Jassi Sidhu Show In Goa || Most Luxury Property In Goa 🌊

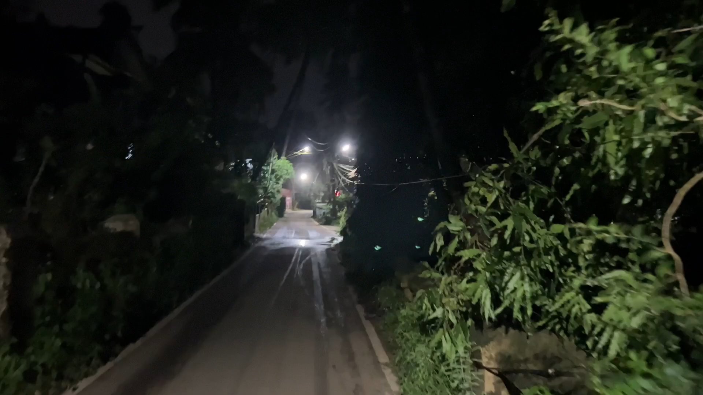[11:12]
सो गाइस चलते चलते सुनसान गलियों में आ गए हैं गोवा की।
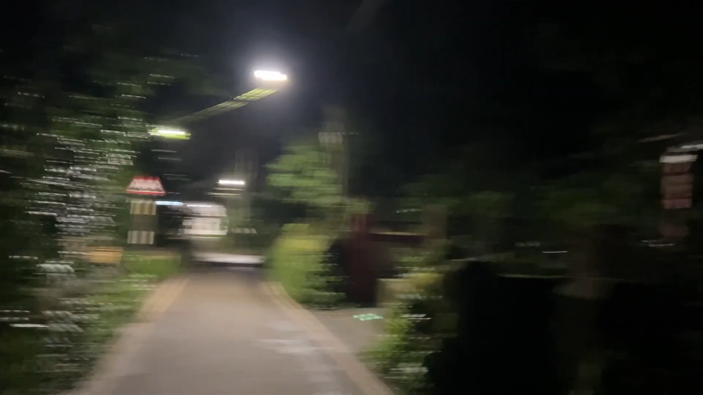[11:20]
ना आगे कोई है ना पीछे कोई है, बस चले जा रहे हैं भाई।
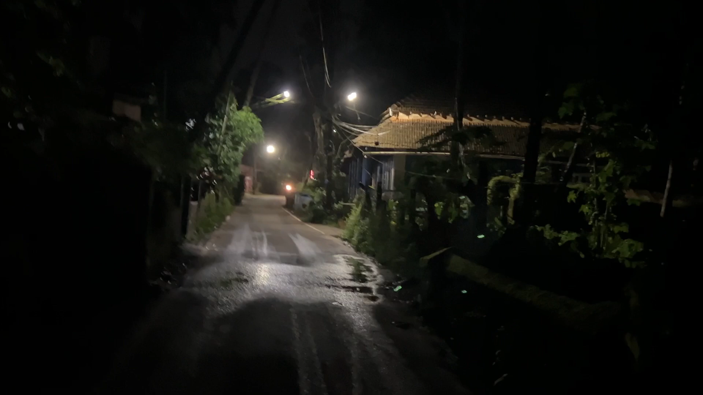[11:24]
रात के 8-9 बजते पे हैं, तो मैं इस टाइम गोवा की गलियां सीगा वेखो, तो सामने मैंने सलून वेखिया है।